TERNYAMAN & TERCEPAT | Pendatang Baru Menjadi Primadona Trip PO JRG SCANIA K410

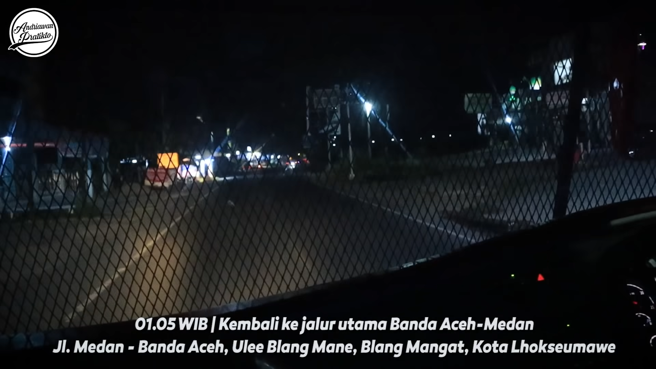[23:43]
Berarti ini Aceh Utara. Hampir Aceh Utara. Oh, berarti masih Lok Sumawe ya? Berarti masih Lok Sumawe.